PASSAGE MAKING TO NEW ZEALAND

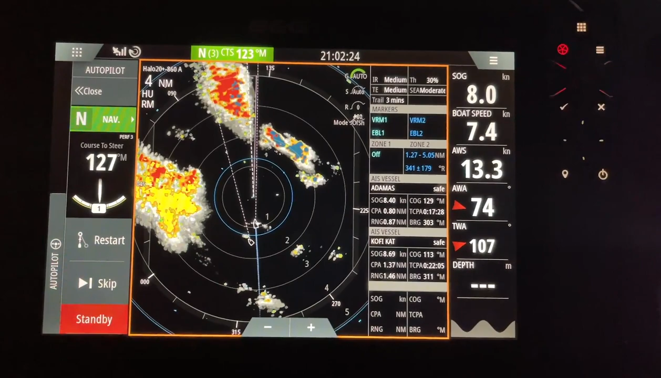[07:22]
Fortunately, Anna's awake and woke me up from my slumber to see these systems building. So we're going to be in for quite a frontal system here. Love the new Doppler system of this BNG, it's fantastic.
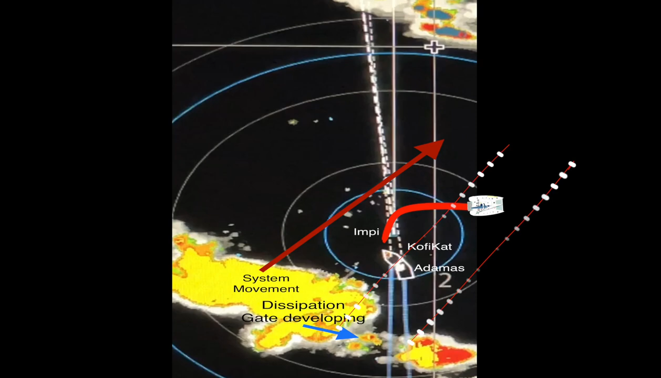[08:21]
and we are thinking to try and maneuver the boats so that that dissipation, which seems to be opening up and becoming a gate, moves over the top of the boats, with the lightning hopefully happening to either side of the boats. It was a good call.
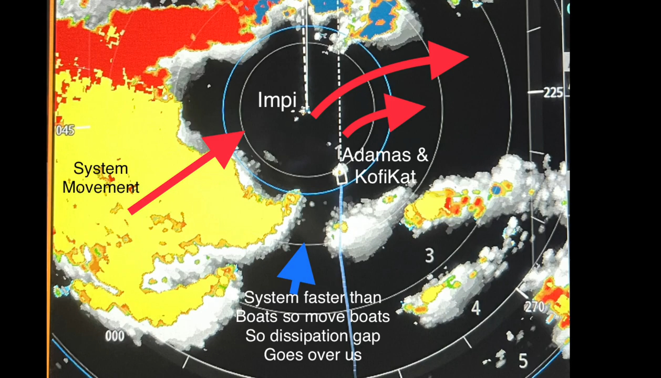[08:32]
Exactly what we thought would happen happened, and we managed to have the boats in the correct position for the system to bypass us on either side.
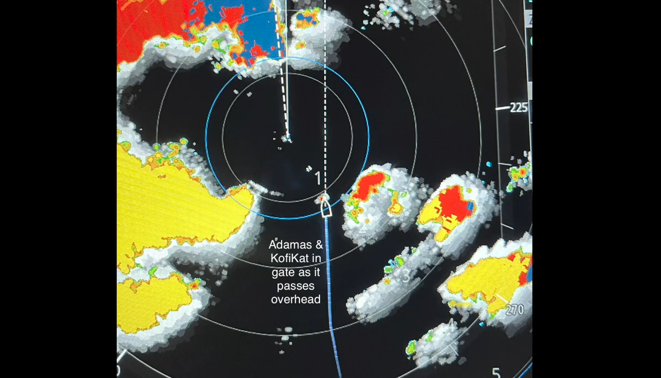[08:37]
It's a great feeling at sea when you've managed to dodge some of these systems.
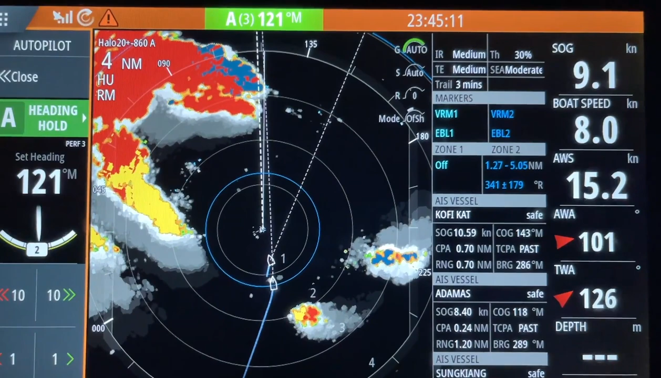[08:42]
They're coming past you, they're dissipating, and there's clarity or clear skies behind one. Yeah, so this was the electrical activity
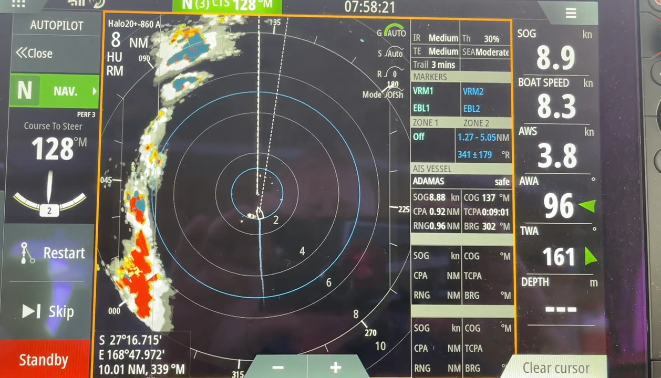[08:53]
from the front that came over empty. Coffee Cat and Adamus.
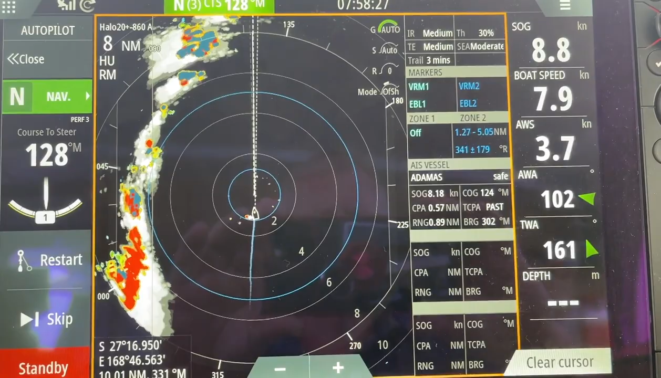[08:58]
It's always such a great feeling when one has come through the night, you've had these electrical storms and so on, and you are now into daytime.